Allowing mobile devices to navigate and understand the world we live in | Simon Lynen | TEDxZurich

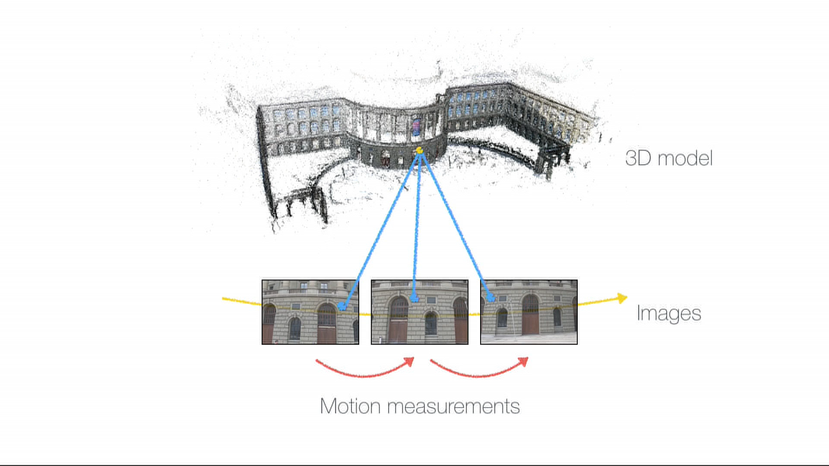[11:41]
You do this hundreds and hundreds of times per image and over hundreds and hundreds of images, and you actually get a nice 3D model of the scene. So, it's nice to look at. It's even understandable for us humans.
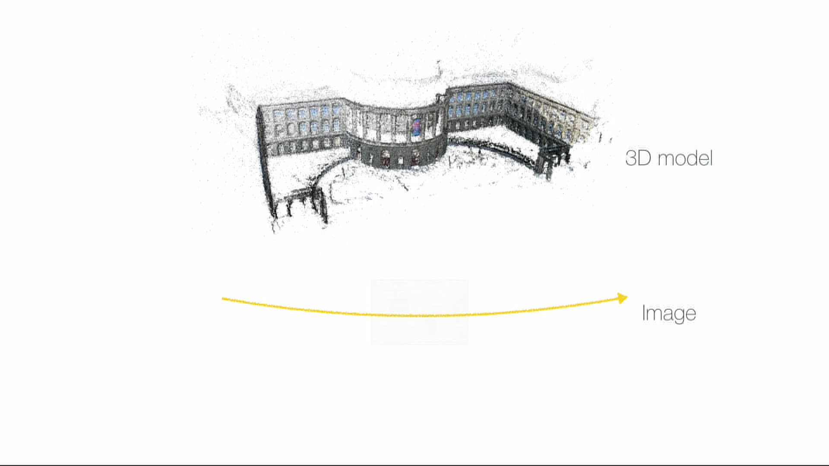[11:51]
What's really cool about it is that if somebody else comes by now, you can share that model with this person. You can say, I've been here, and I've left a secret message for you there. Somebody else comes by, pulls out their phone, she takes a picture,
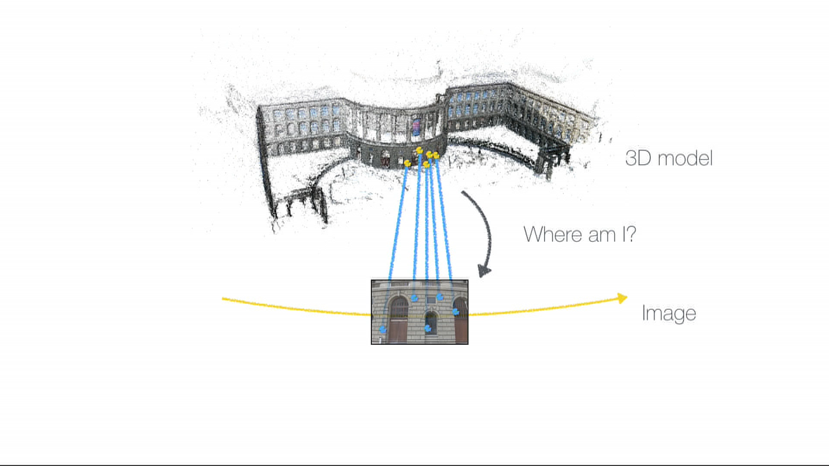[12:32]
So, now the old user that has captured the 3D model and the new user understand where they are relative to one another. So, I can leave you a message, and you can come by, and when you are at the same point, you can see my message, or you can see my content. Or, I can enable something like indoor navigation. Let's look at that.
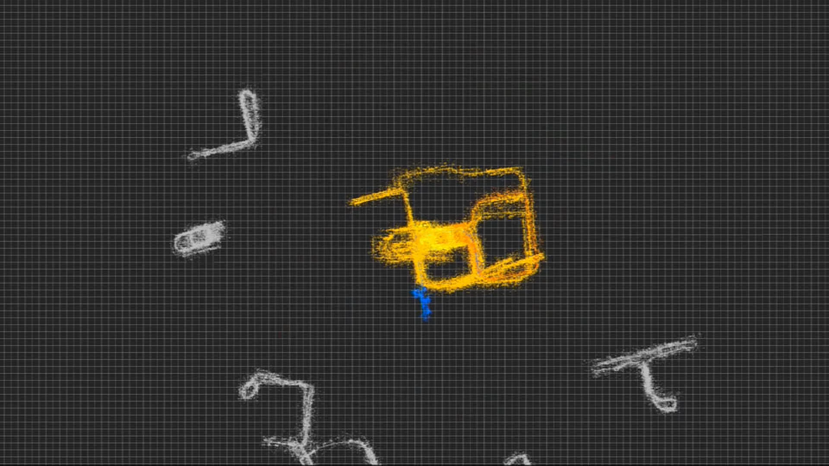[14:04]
and assembles them like a puzzle into a large map that covers the entire central station.
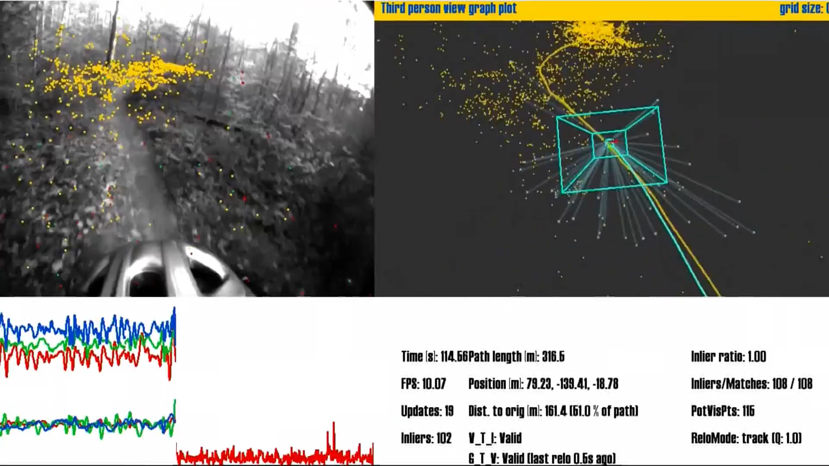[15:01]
You can also compare velocities afterwards, if you're interested in that. So, as a last thing, now that we know where we are and where we're going, we need to understand what's around us.
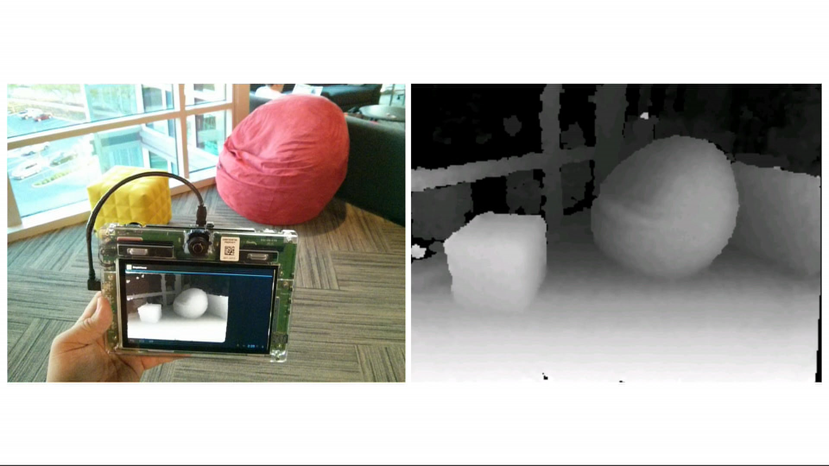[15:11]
And to do so, we equipped our devices with a depth sensor, which instead of capturing colour, seeing on the left, it captures depth and shape.
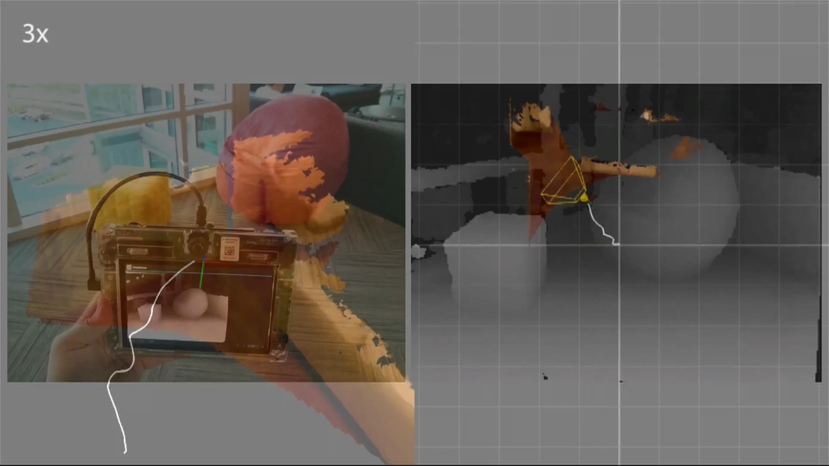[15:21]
Combining this with the motion estimates, we can now start building very detailed 3D models.
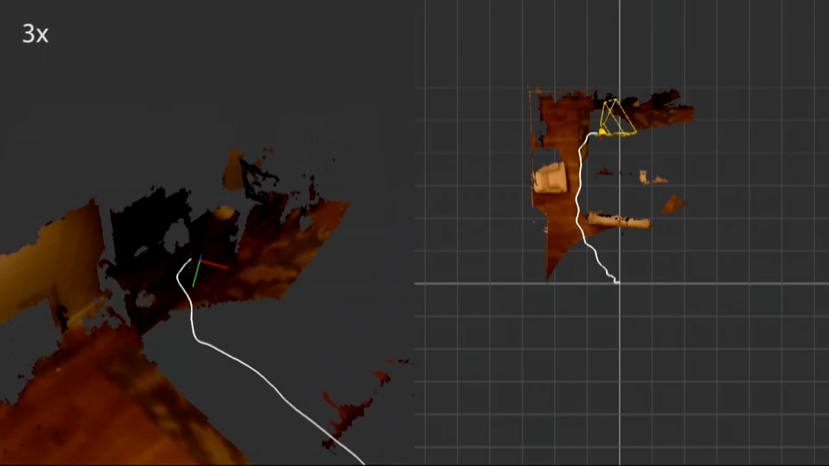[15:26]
So, this is work of my colleague Ivan Draianovsky, and what he's doing is he's building a 3D model in real time on the device.
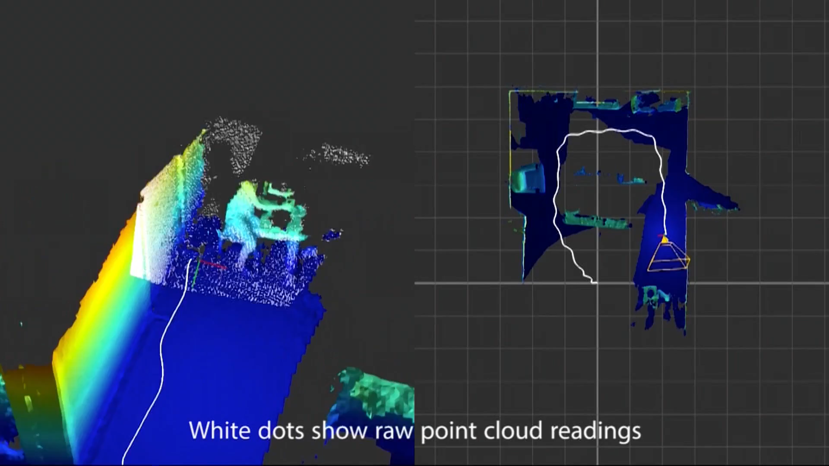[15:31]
And by doing so, he can basically capture an entire apartment in a few minutes,
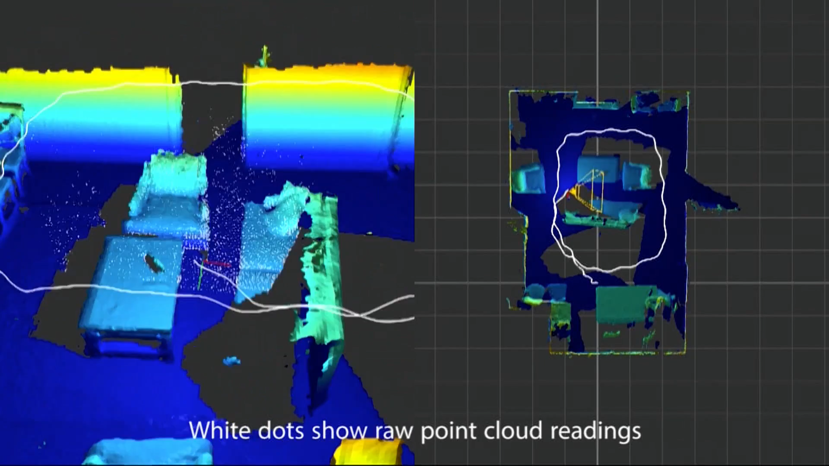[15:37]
which can then be very useful for real estate agents that want to show an apartment to clients,